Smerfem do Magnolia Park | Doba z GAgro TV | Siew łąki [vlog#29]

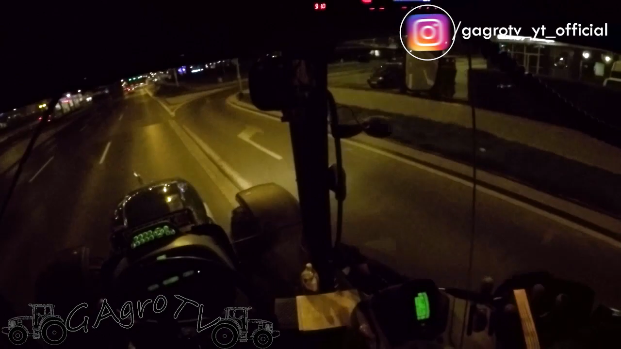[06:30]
dojeżdżamy Po prawej mamy już to całe Cały ten sklep Tą galerię Muszę zadzwonić, dopytać tutaj Teraz gdzie to dokładnie będziemy się ustawiać Na ten załadunek, bo nie mam pojęcia Tutaj już Dobra, pokaż O, czerwone światło O,
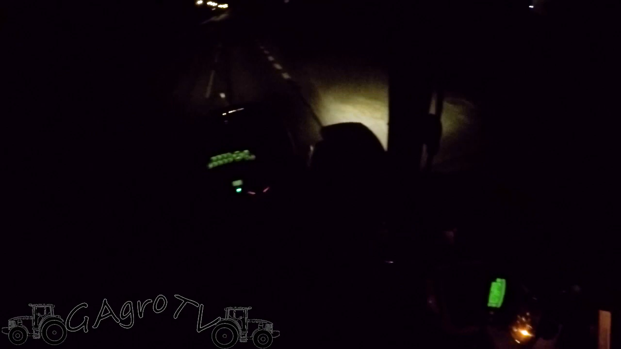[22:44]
Autem tam na styk jest Z naczepą Ale z moich Wszystkich Takich Spostrzeżeń Wygląda, że Czy nie Tuwima, nie? Wygląda, że ciągnik się troszkę łamię lepiej Tak mniej zachodzi W dwóch miejscach łamany i nie zrywa tak nagle tej naczepy Tylko tak łagodniej Ale dobrze, że jest pusto Bo w dzień to tu W takich miejscach To byłoby nieciekawie Naświecimy sobie Żeby było widać Tuwima, tuwima To jeszcze kawałek jakoś było
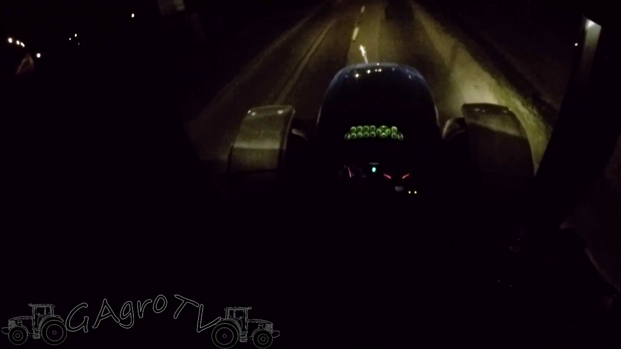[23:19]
Możliwe, że tutaj To chyba jest To jest chyba ślepa Ale wjechać w taką i później wiecie no Trzeba naprawdę wiedzieć Nie, jeszcze nie Dobra To było Jeszcze dalej Bo tam chłopaki ładują jeszcze Dwa auta I mają tutaj dojechać do nas Nie no tutaj to bym się nie złamał To bym musiał chyba tyłem próbować
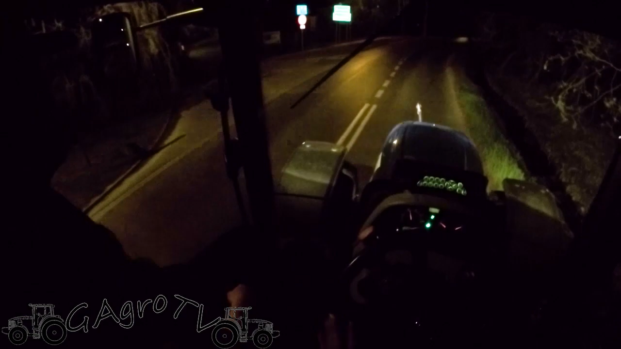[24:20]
Wrocławia Długołęka już właściwie A tutaj się kończy I zaczyna się Szczodr No widzicie No nie wiem no W takie ciasne miejsca czasami jeżdżę Że ja sam nie wierzę Że to się da wjechać Ale pusto Obiecali że Uliczka będzie uprzątnięta z samochodów Że sąsiedzi tutaj przygotują Bo w nocy będzie akcja I tak się stało chyba
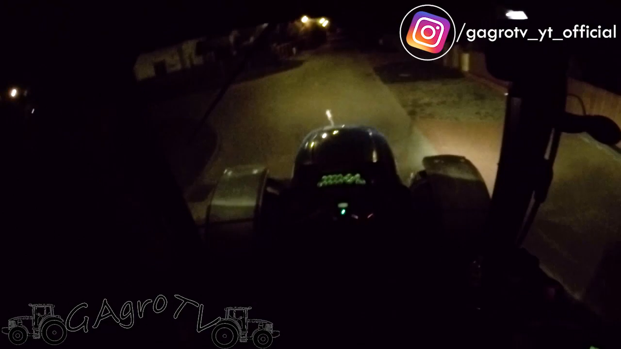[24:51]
Dobrze kiedyś tutaj już byłem Bo byłoby wtedy wiecie No niepewnie jechać takie Nieznane
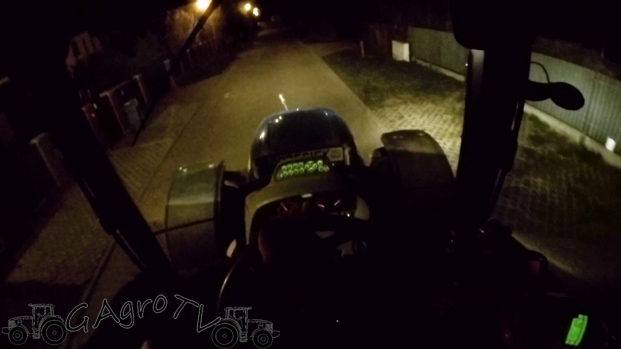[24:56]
A tutaj jeszcze Mówili mi Że nie mogę najechać na krawężnik z prawej strony Jak będę tam się zadawał w bramę Bo sąsiad jakiś taki jest Że zaraz gada Że się tam